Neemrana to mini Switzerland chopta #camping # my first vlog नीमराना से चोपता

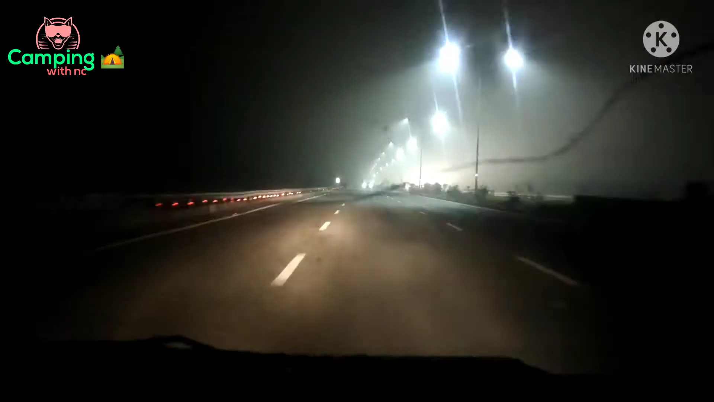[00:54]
तो घर से निकलते ही एमटी पे चढ़ते ही रिव्यू दिखा देता हूँ मैं आपको थोड़ा सा कि एमटी हाईवे है और हम यहाँ से सीधा निकलेंगे मुजफ्फरनगर शायद, तो बाकी वहाँ का आसपास के वीडियो जब मैं शूट करूँगा तो कोई बोर्ड आएगा आपको दिखाऊंगा जरूर। सुबह के 7:30 बज गए हैं और थोड़ा भी बहुत ज़्यादा है।